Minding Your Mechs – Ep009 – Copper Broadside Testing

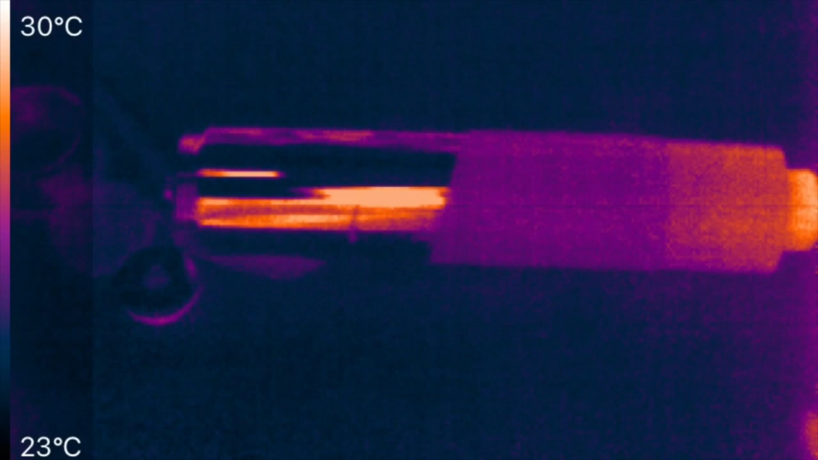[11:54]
On screen: scale top 30°C, scale bottom 23°C
Oh, wait, I'm sorry. We still have the other palette. I will fire that up. Okay, here is the other color palette.
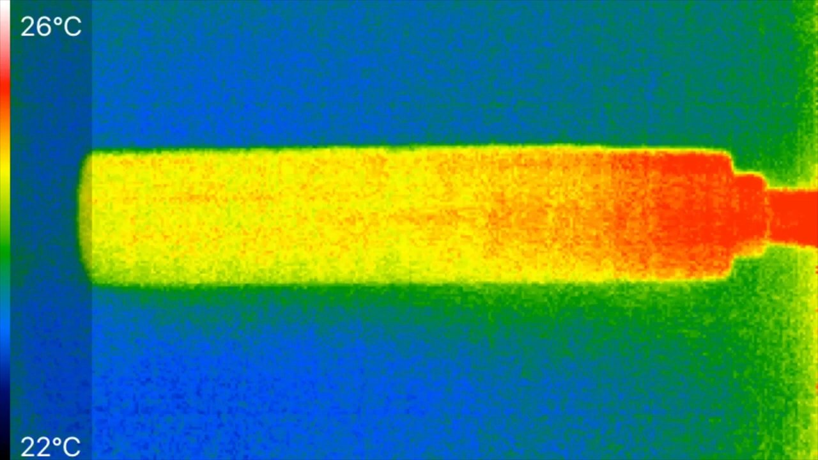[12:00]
On screen: scale top 26°C, scale bottom 22°C
Let it shift with the fingers in there. Okay, and we'll apply 30 amps continuous. This one, I feel, has lower... It's not lower resolution, but the edges can be fuzzier when there's only a narrow range of temperatures like you see now, 22 to 29 Celsius. And, I don't know if I'm actually going to be able to get this thing to warm up. So, I'll bring my thumb in, so you can see there's a decent amount of detail there. Just trying to leave a thumbprint on the mech.
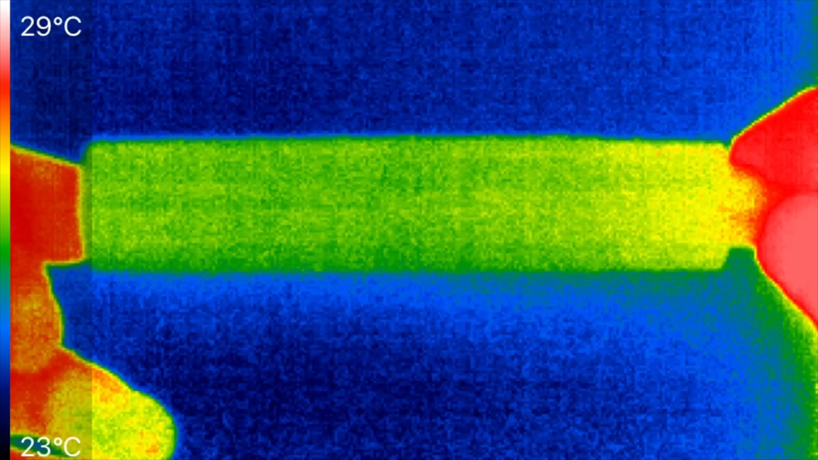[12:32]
On screen: scale top 29°C, scale bottom 23°C
With copper, it's always hard because there's so little heating. Not really. I have rewrapped it completely in tape. That's why we're getting a nice, even thing. And you can still see the heat coming off my fingers, traveling down through the atomizer. But the button on the left-hand side isn't heating up. So, the differences here is it can show better the hot spots,
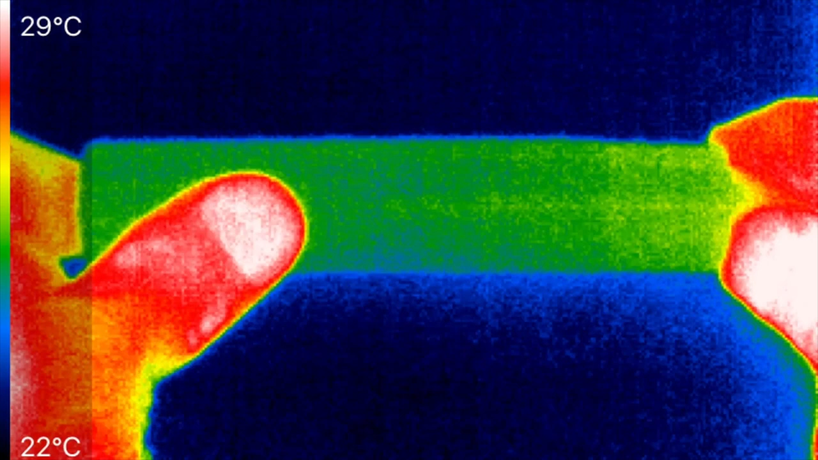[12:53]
On screen: scale top 29°C, scale bottom 22°C
particularly if they're small hot spots, like with the thumb and little spots on the thumb where the temperature is different. But overall, when the temperature is narrower like this, I think it's just a fuzzier image than the other palette that I first used.
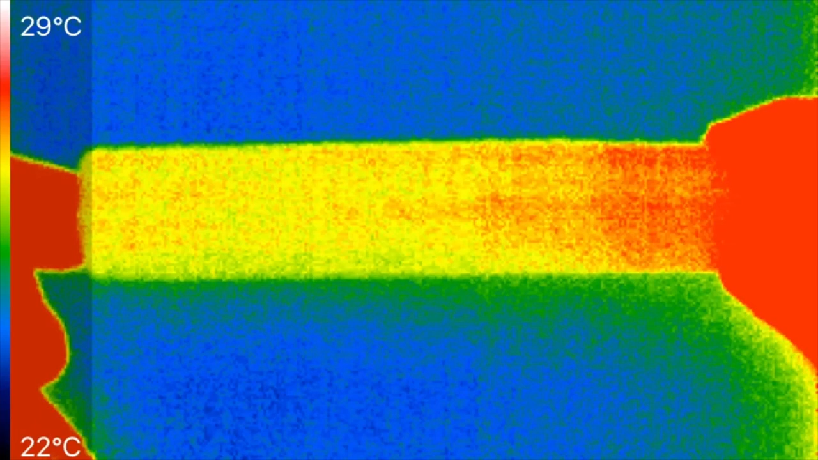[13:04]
On screen: scale top 29°C, scale bottom 22°C
And just letting it... This isn't going to heat up any. We will peel off some of the tape here.
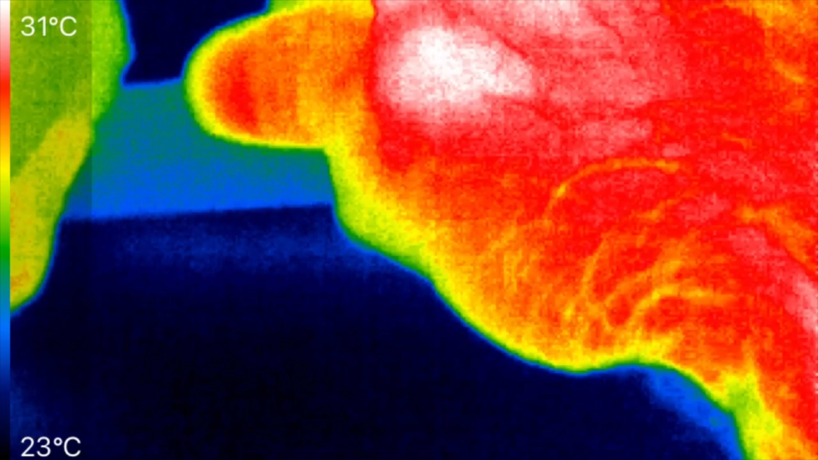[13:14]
On screen: scale top 31°C, scale bottom 23°C
I'll show you what happens.
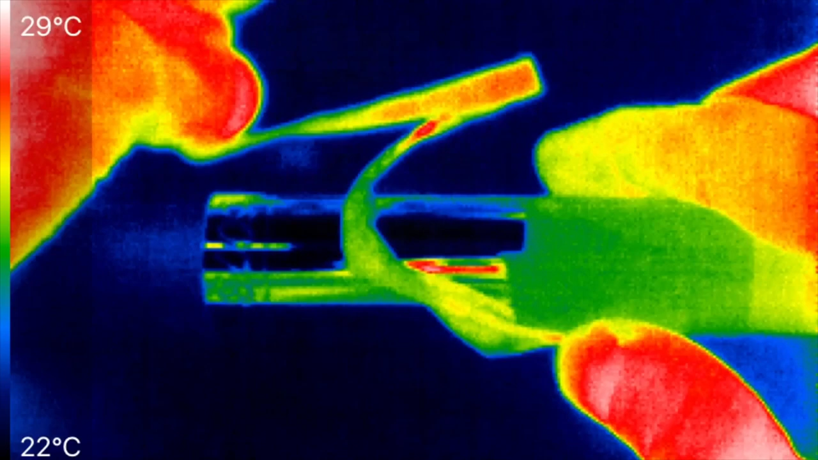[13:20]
On screen: scale top 29°C, scale bottom 22°C
There's the warmer tape. And you start to see now, as I peel off the tape,
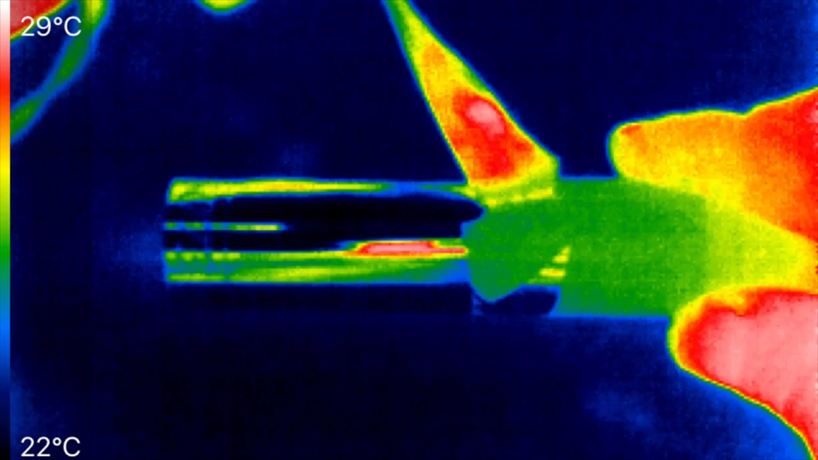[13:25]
On screen: scale top 29°C, scale bottom 22°C
we just see the reflections.
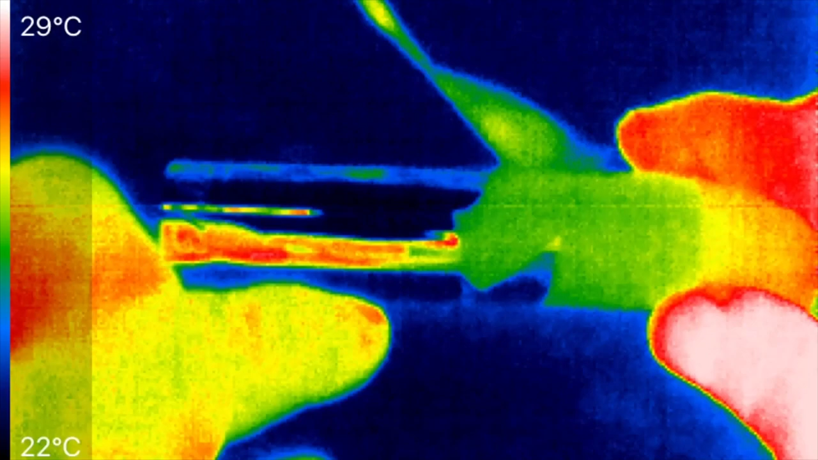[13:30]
On screen: scale top 29°C, scale bottom 22°C
And we're not measuring the temperature of the metal, which is actually over here.
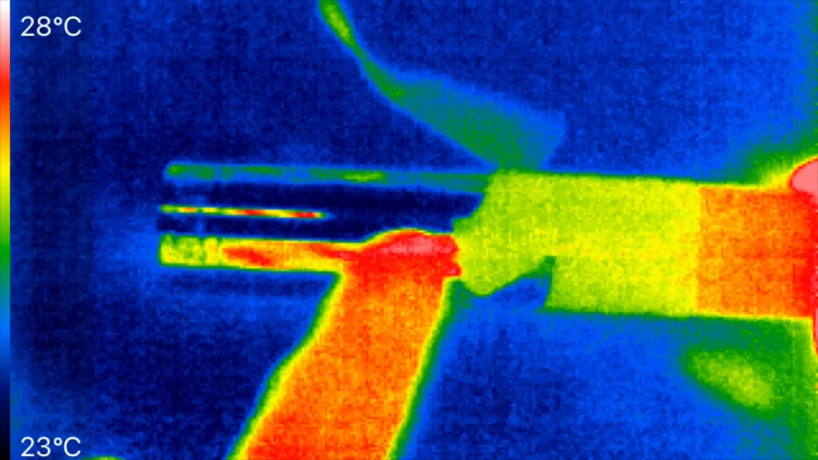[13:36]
On screen: scale top 28°C, scale bottom 23°C
Now, if you've got much higher temperature metals, then you've got a real problem reading temperature.
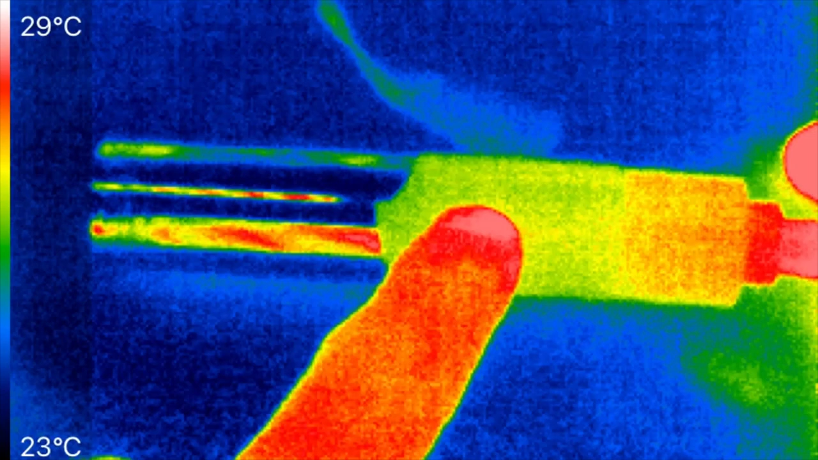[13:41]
On screen: scale top 29°C, scale bottom 23°C
Here, it's all fairly close. But you can see, depending on what's in the background, we're going to read completely different temperatures than what the actual temperature is on the right.
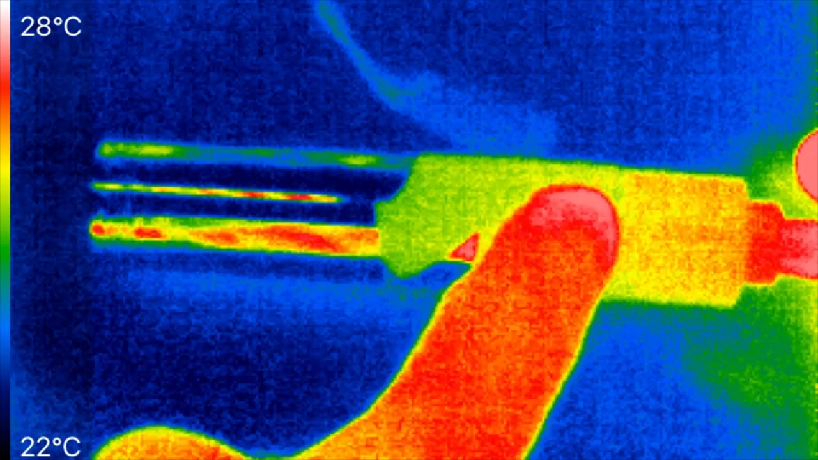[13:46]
On screen: scale top 28°C, scale bottom 22°C
So, let me know. Do you prefer this palette or do you prefer...
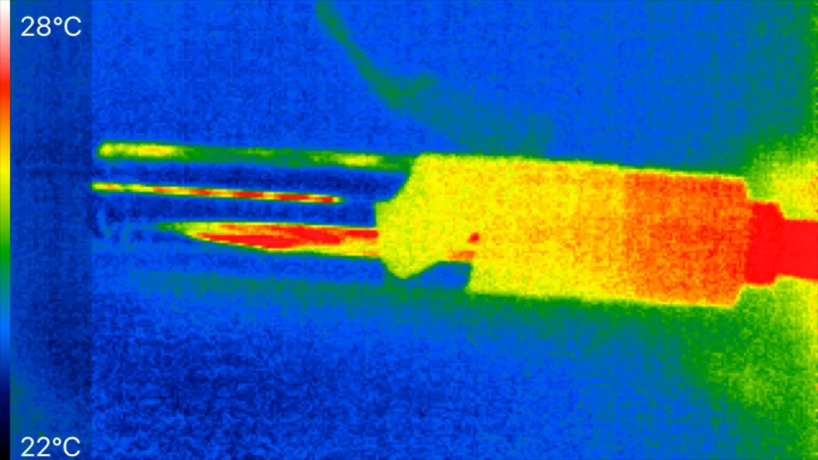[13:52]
On screen: scale top 28°C, scale bottom 22°C
And you can see the tape here in the background laying on the table, cooling off now.
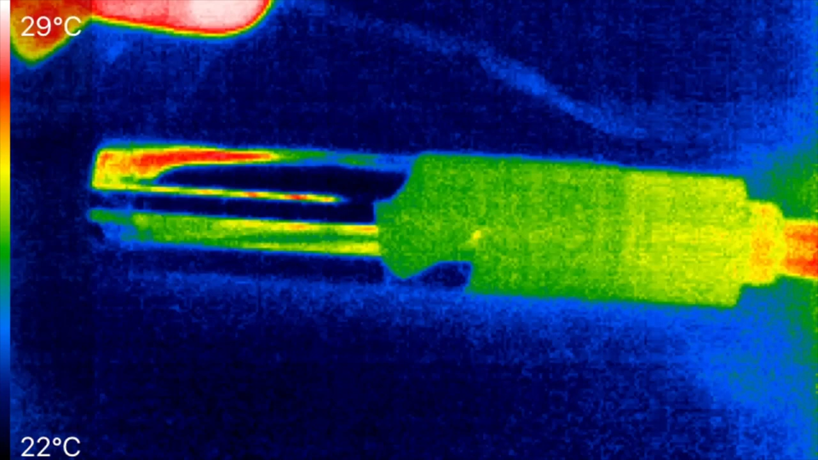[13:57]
On screen: scale top 29°C, scale bottom 22°C
If I touch it, then the tape warms up a little bit.